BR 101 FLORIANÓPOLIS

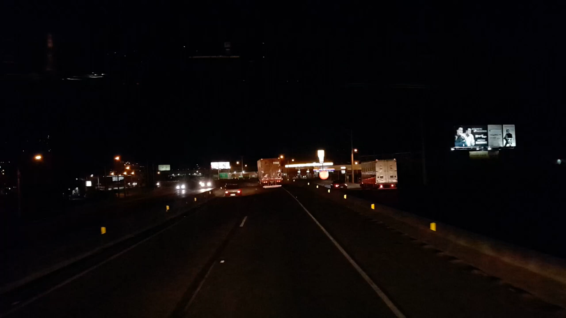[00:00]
E aí galera, beleza? Boa noite, boa noite. São 18 horas e 45 minutos. Estamos aqui na BR-101, Biguaçu, no estado de Santa Catarina, sentido sul, sentido Rio Grande do Sul, KM193. Passando aqui, já passei Celso Ramos, agora estamos passando aqui em Biguaçu. Aqui a galera fica próximo aqui à capital do estado de Santa Catarina, que é a ilha de Florianópolis,
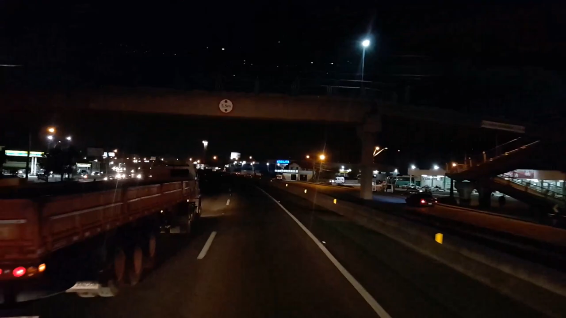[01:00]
Aqui tem muita gente envolvida com o caminhão, tem vários amigos virtuais que moram por aqui, vivem aqui. E vou fazer uma préviazinha do vídeo aí pra vocês. Provavelmente ali na frente vamos pegar já o congestionamento, que é natural dessa região e principalmente desse horário. Até Paiossa lá é triste. Vamos tentar passar um pouquinho aí pra vocês da parte mais noturna aí. Estamos passando aqui já em Biguaçu.
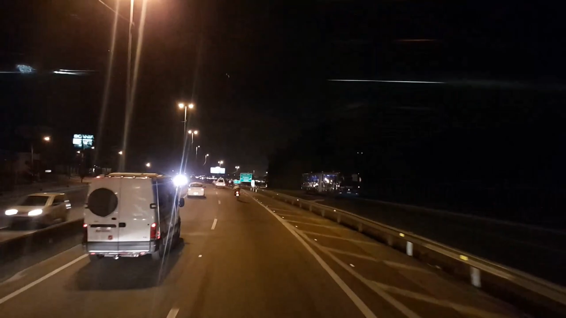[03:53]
Muita moto, muito carro, velocidade alta. Então tem que tomar muito cuidado, prestar muita atenção aí. É uma região bonita, uma região muito movimentada. É uma das cidades mais lindas que tem em Santa Catarina. Essa região aqui, Florianópolis, Biguaçu, São José, Paiossa, é maravilhoso, é tudo muito, muito, muito, muito bonito.
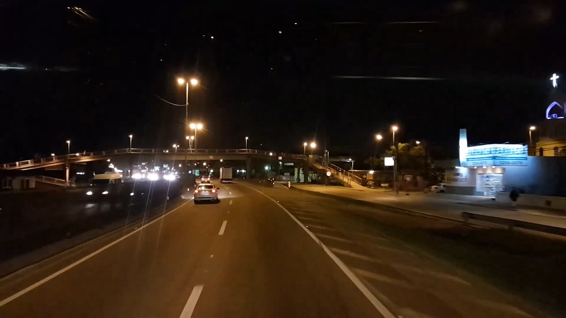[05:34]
que cruza aí a lateral da ilha de Florianópolis, e aqui é um tido como já Grande Florianópolis, São José, Paiossa, Biguaçu, Celso Ramos, aí junta muito aqui, é tudo muito juntado. A pista é sinalizada, pedagiada, tem muro, passarelas, tem tela de contenção no meio das pistas, mas é inevitável que trânsito infernal.